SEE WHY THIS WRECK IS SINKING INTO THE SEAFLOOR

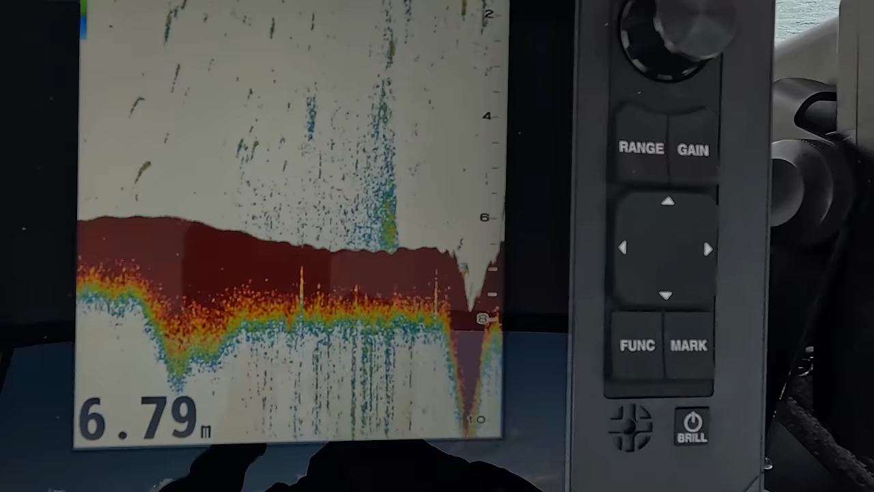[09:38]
On screen: depth 6.79 m
I decided to run over it at 20 knots. To show you what it looked like when I first found it 8 years ago.
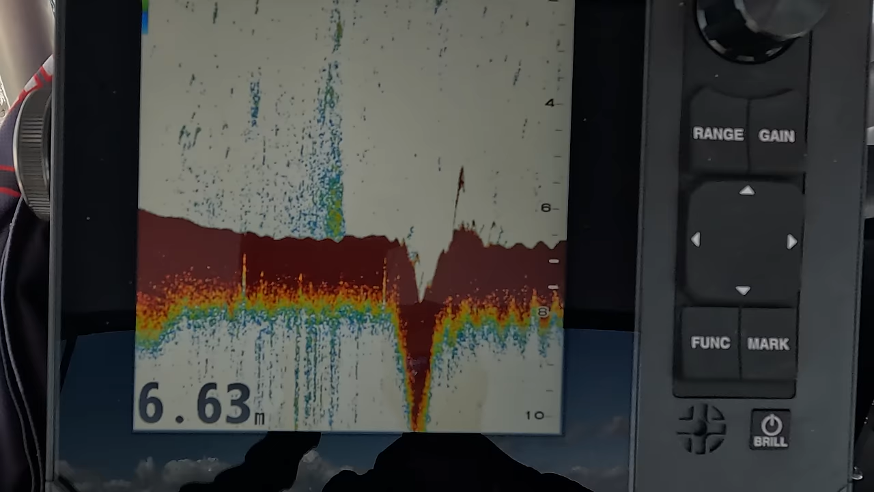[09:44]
On screen: depth 6.63 m
As you can see it's a considerably deep hole. But appears somewhat small in width. Particularly when you travel over it at speed.
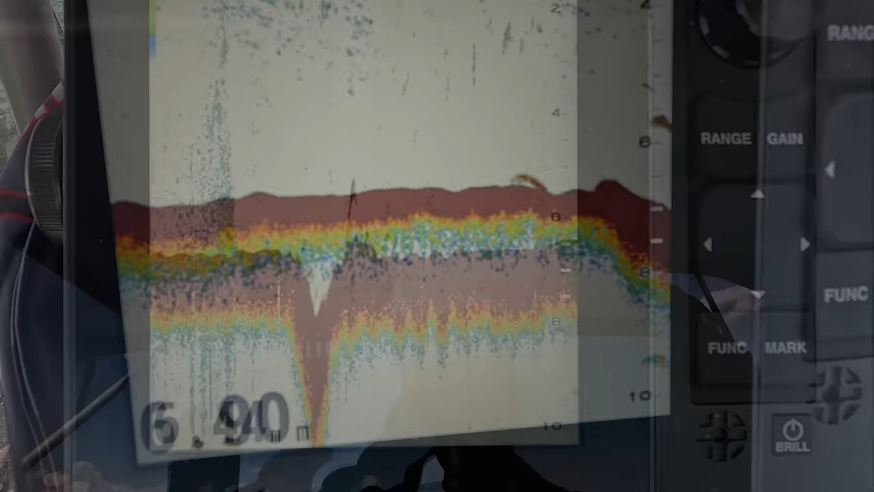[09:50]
Sanding back over it at 2 knots. Gives us a much better idea of its size.
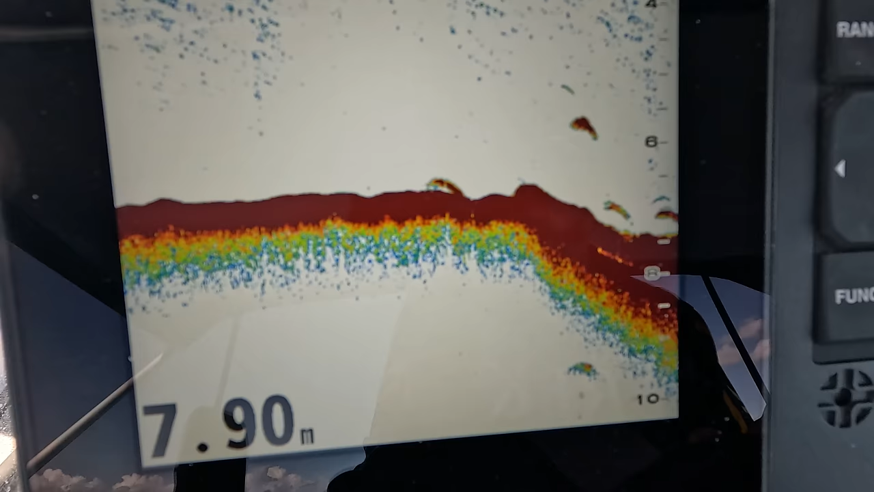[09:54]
On screen: depth 7.90 m
It's important to mention here that I was using a wide beam transducer.
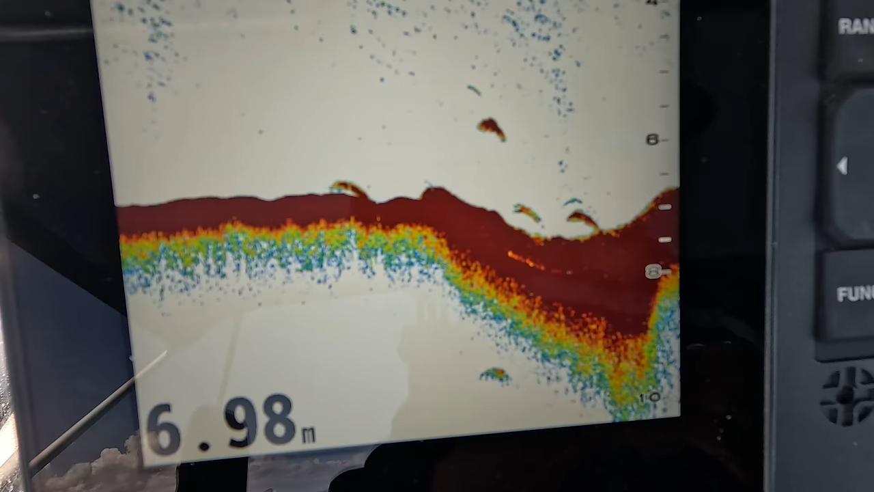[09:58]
On screen: depth 6.98 m
This can have some disadvantages at times. And often miss or hides small structure and fish holding really close to the bottom.
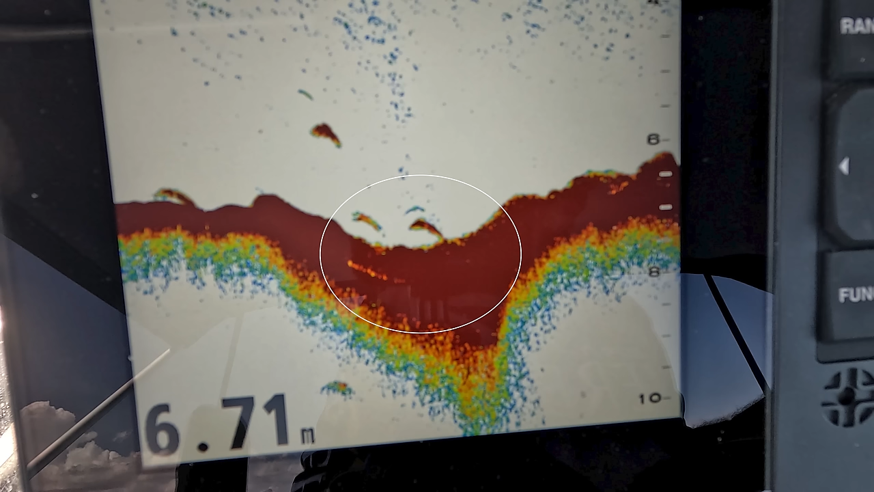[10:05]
On screen: depth 6.71 m
Instead of separating the wreck from the bottom. It tries to blend it together. And this is made worse because of the boat sitting in the hole.
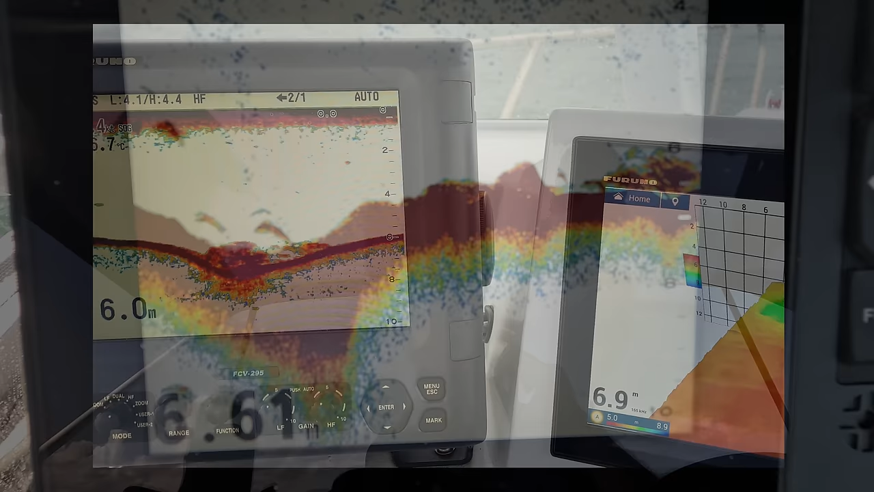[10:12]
Going over the spot with my 7 meter riptide which has a narrow beam transducer. You can now see that it separates the wreck and the fish from the bottom.
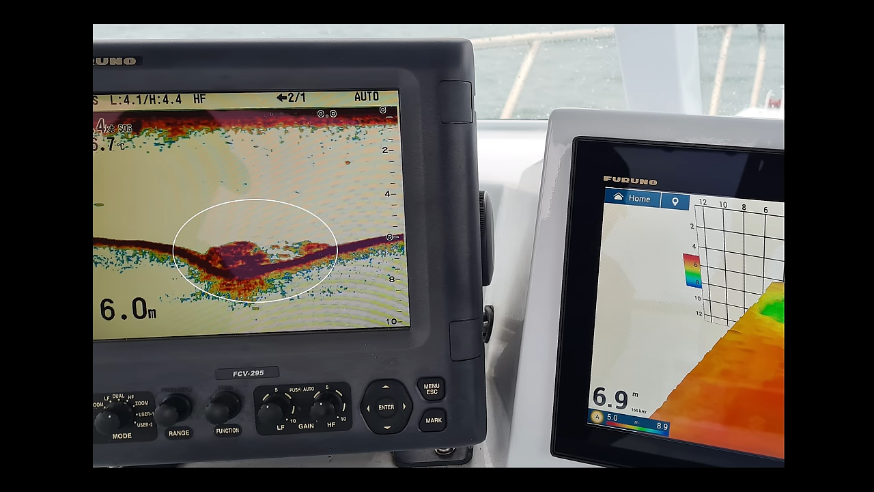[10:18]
Looking at this spot on the Furuno side scan.
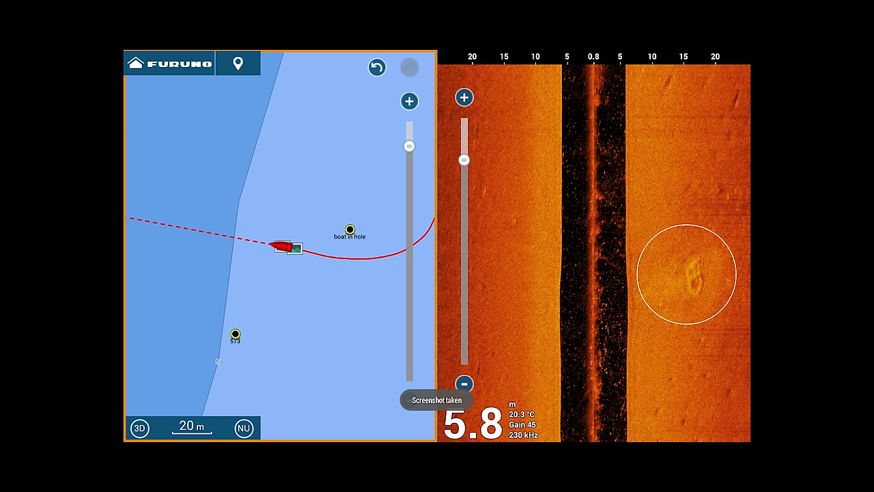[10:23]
On screen: depth 5.8 m, water 20.3°C
You can clearly see that the center console is around 5 meters long. And sitting in a hole that is around 10 to 15 meters wide.